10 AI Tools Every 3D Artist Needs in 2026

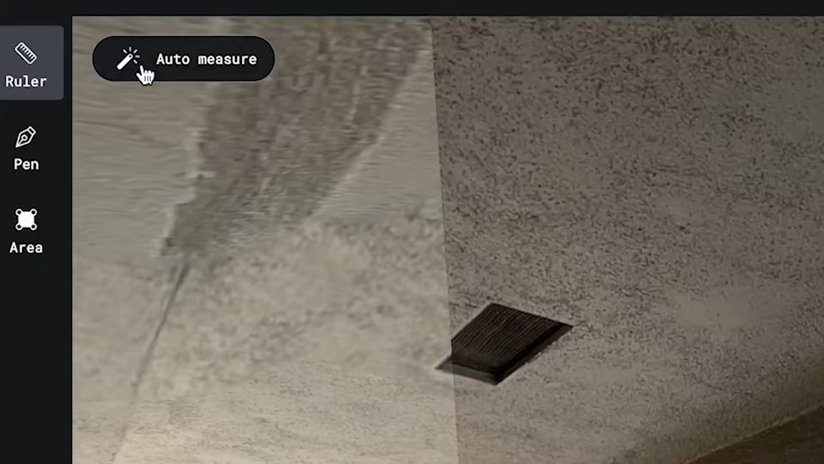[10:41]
Its built-in AI makes the scans better by filling in gaps and smoothing out the shapes.
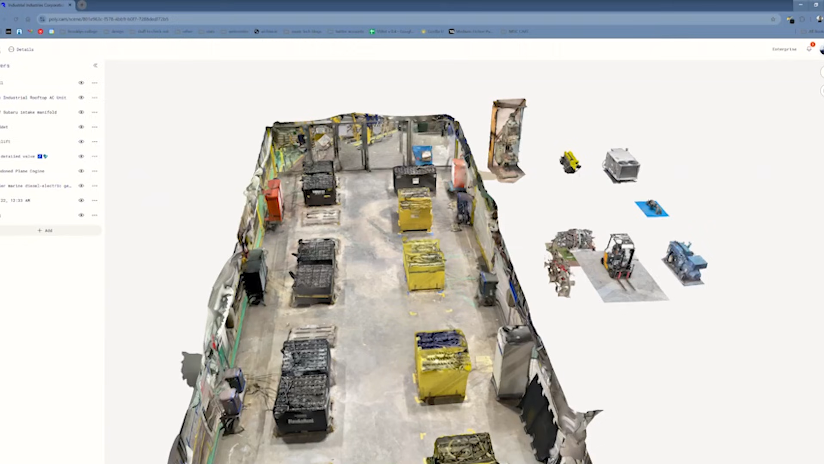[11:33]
You can export files in popular formats like OBJ,
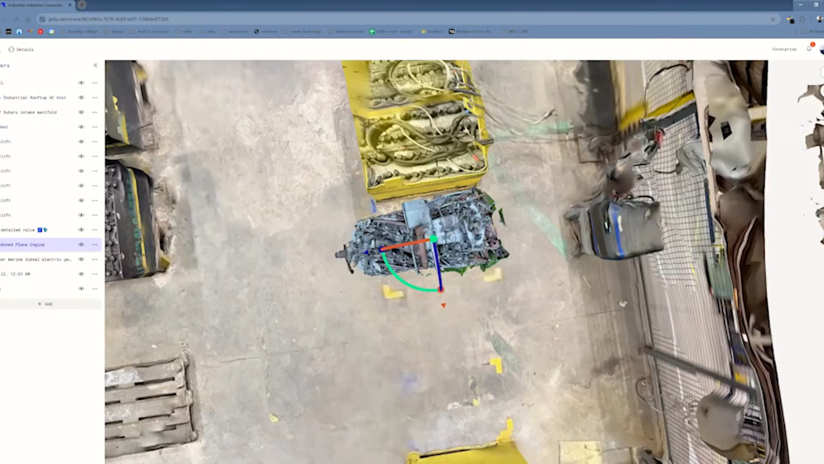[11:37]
FBX, or GLB to use in Blender or other 3D programs.